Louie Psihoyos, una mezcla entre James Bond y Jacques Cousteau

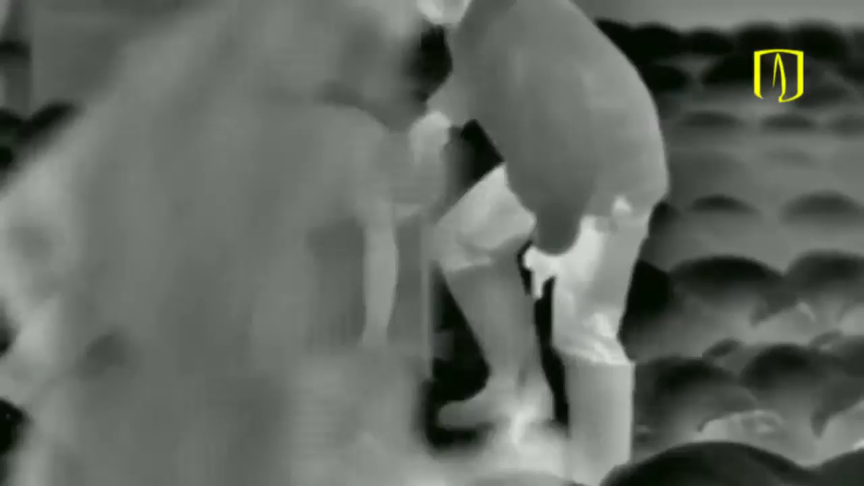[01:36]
Sus películas están plagadas de cámaras ocultas e imágenes de visión nocturna que dan un tono de misterio y muestran el peligro que corren los ambientalistas en su empeño por descubrir la explotación de distintas especies.